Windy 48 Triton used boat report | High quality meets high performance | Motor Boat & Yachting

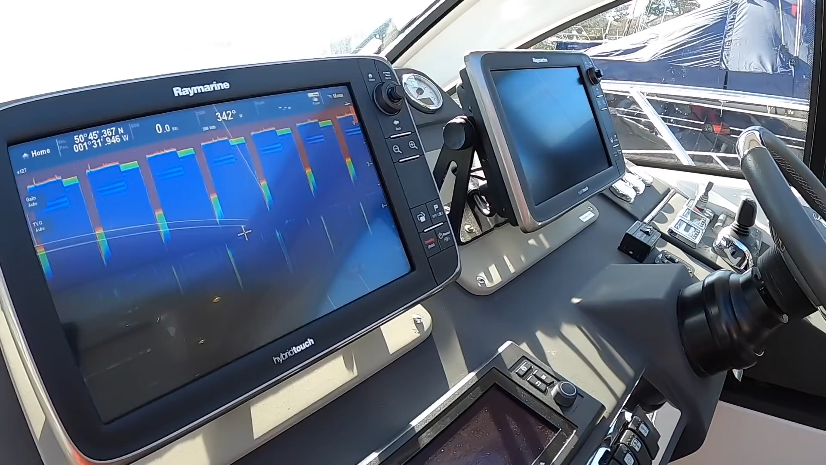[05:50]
screens flush mounted as they normally are he's had those filled in and then he's had these on brackets so that
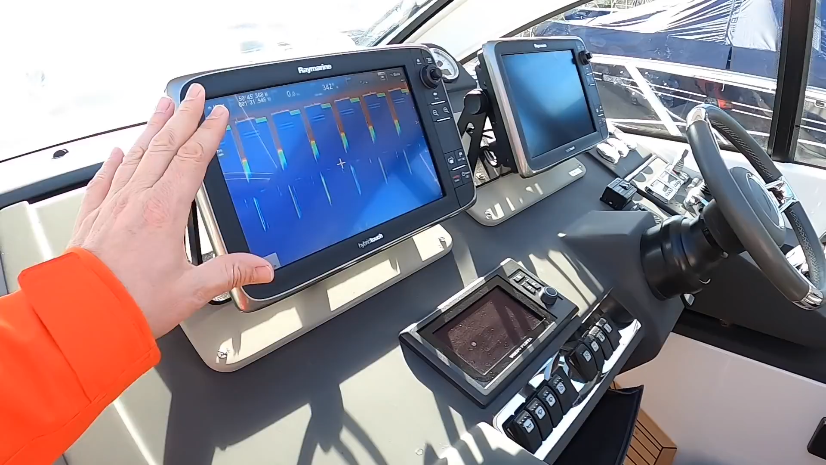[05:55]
when you're sat at the helm as he liked to drive the boat then you've got a very clear view of them let's just roll that one back away